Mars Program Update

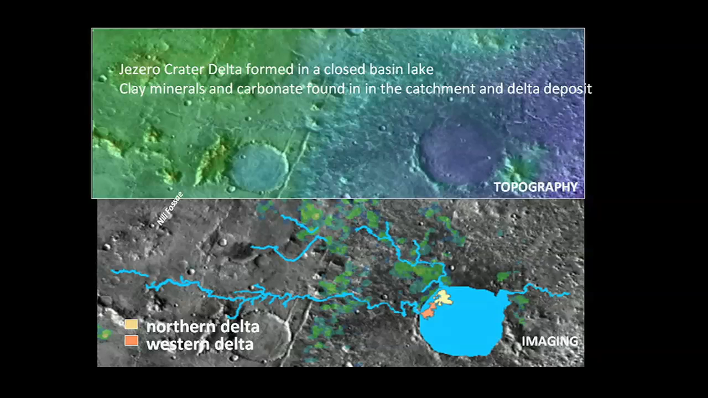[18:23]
And in fact, it has two inlets and one outlet. So that was a lake that sustained itself for a while. And in that lake are these two colored regions, which we call the northern delta and the western delta. And I'm going to show you right now a close-up of that in the next slide.